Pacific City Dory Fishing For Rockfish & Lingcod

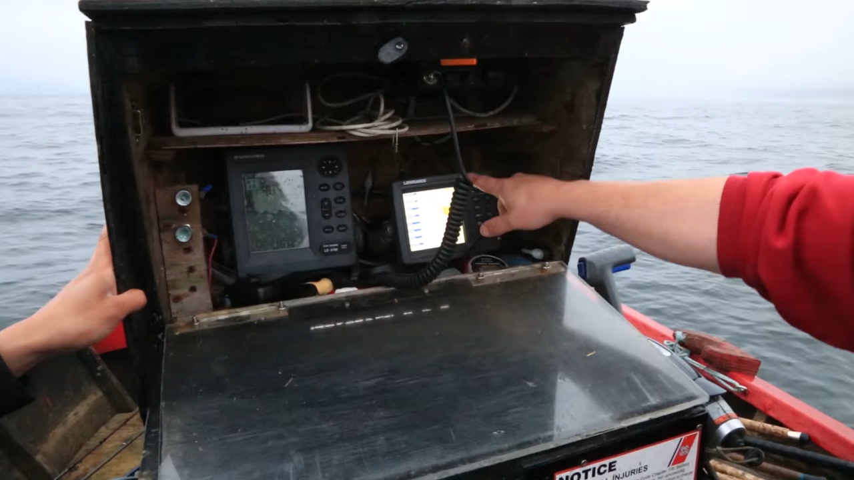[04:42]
I have multiple spots that I check, and some of them are rockfish spots and some of them are lingcod spots. And when I come up to a spot, I zoom way in on a
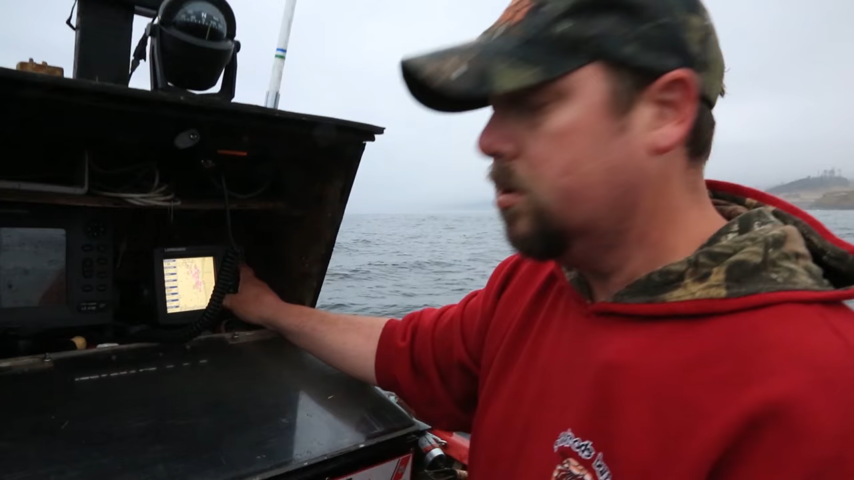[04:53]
about a tenth of a mile screen because these schools of rockfish, if you're off by 10 feet sometimes, you're not catching. So you want to zoom in real tight, and we're starting to come onto a school of fish right here.
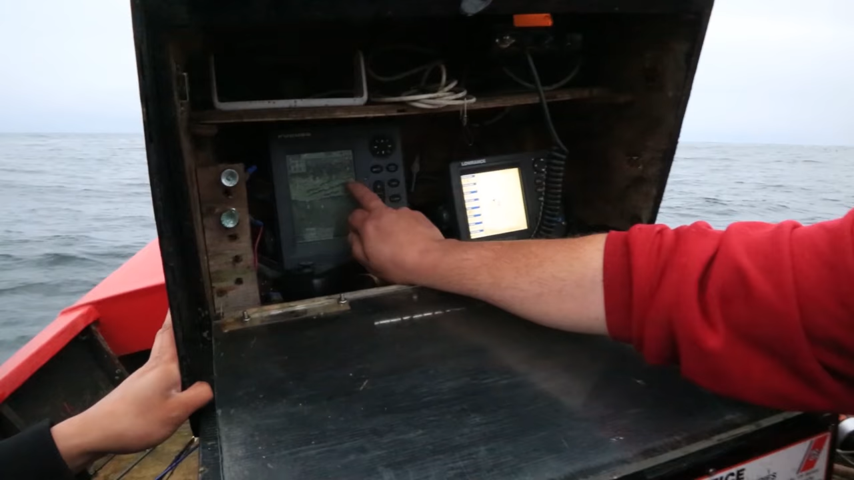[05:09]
You can see on the screen. So this is a fish field jig.